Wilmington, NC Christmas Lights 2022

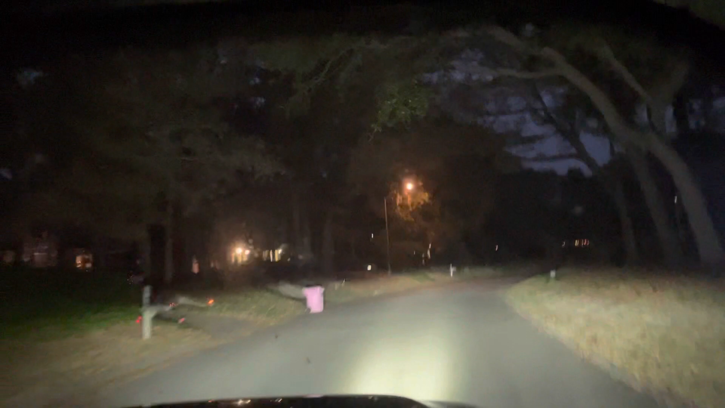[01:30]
always has those lights hanging down. Oh, here they are. Yeah. Well, that's pretty. So cold outside. No, it's not. Dude, it's 65.
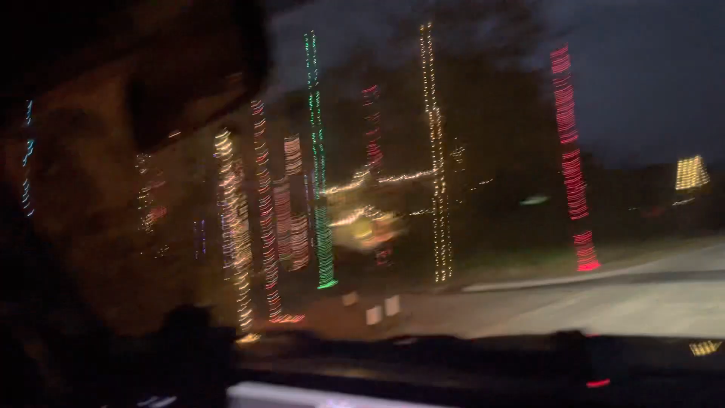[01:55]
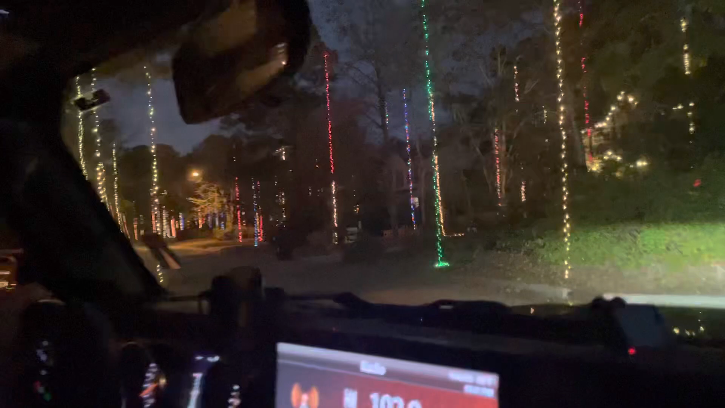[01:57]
Whoa, wow. Look at this. Here, let me take a picture from me. Me.
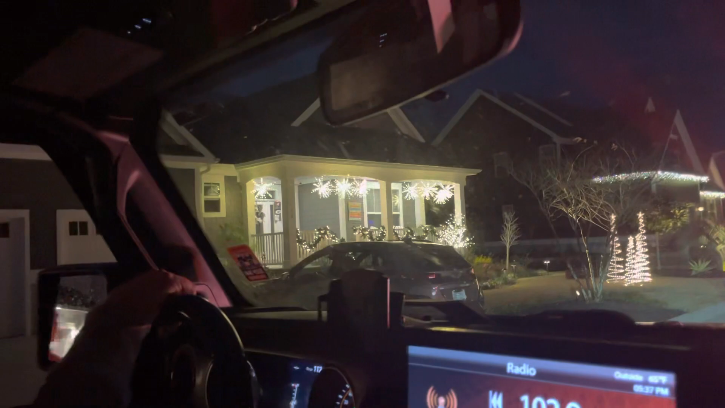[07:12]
What is this person doing? I do not know.
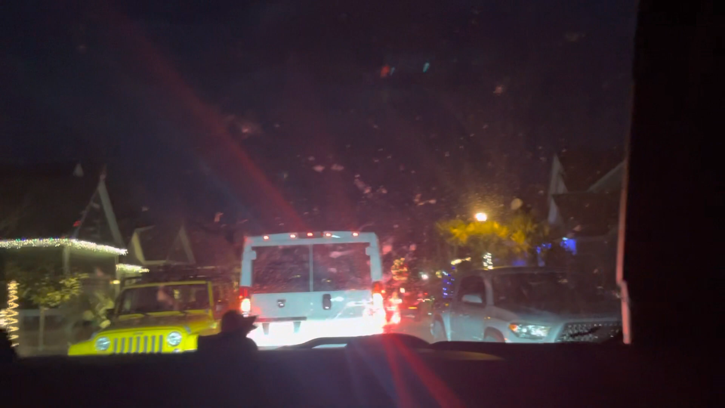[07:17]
Come on, man, hurry up. That dude in that van needs a hurry up. He's wasting my time. I wonder if it's like FedEx.
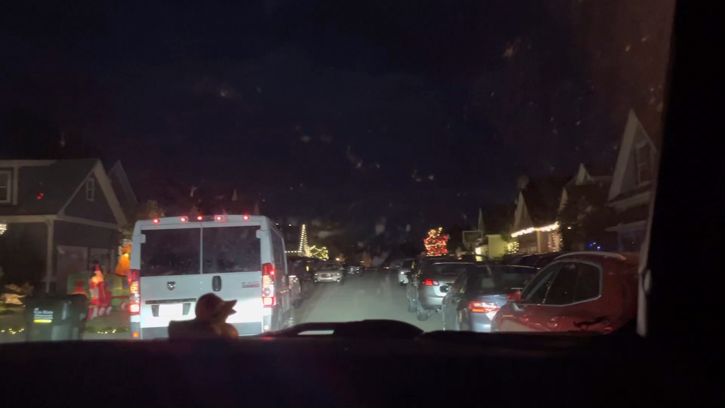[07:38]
Can I get through there? I don't think I can. You can.
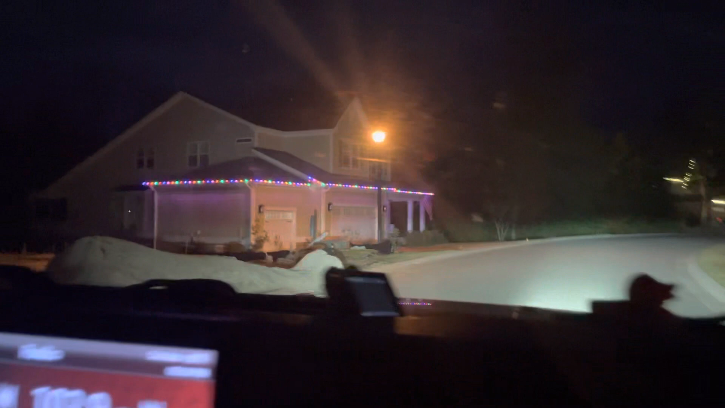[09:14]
That's Joe's house. Christmas lights and the Masillies.